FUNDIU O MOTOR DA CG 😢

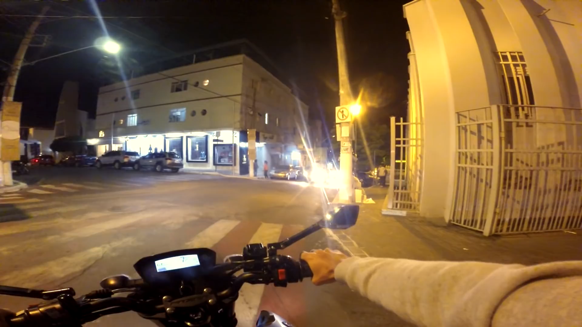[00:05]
Tô aqui no centro, mano, correndo da chuvinha Começou a chuviscar Bora galera!
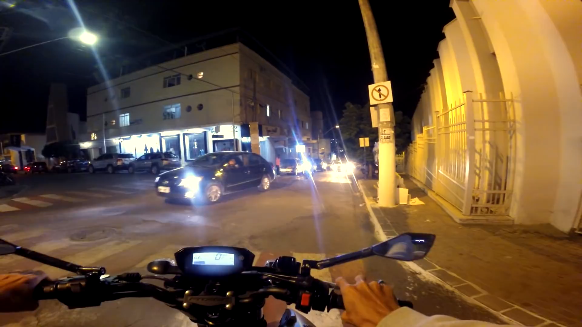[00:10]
Partiu! O tempo já tava meio esquisito, agora começou a chuviscar O negócio é o seguinte
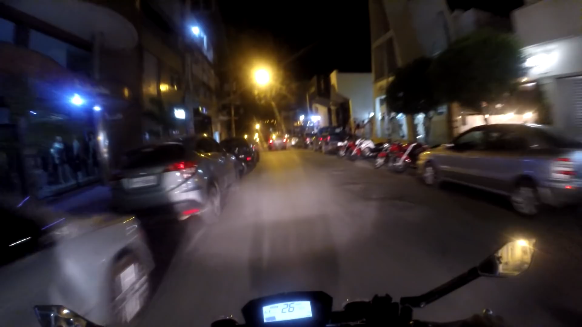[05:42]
Cuidado pra não bater nos carros aí, ó. Nó, galera, que bagunça. Eu tô surdo, velho. Só o Alisson mesmo pra trazer eu pra esses negócios. Todas as final assim tem, né? Essa baderna toda aí. Eu nunca tinha visto, não.
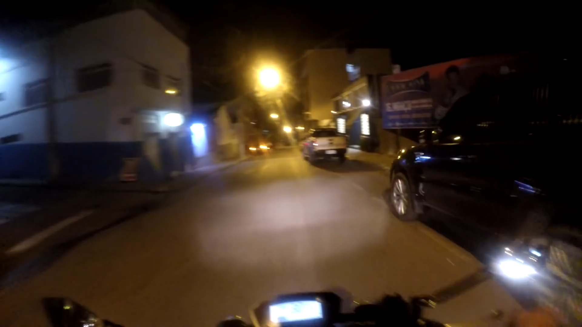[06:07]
Hoje eu vim, nossa. O trem é pancadão mesmo. E os policial deixou um tempinho em minha farra, mas na hora que ele chegou, já chegou, ó. Eu já subi e foi correndo, filho. Não sobra um.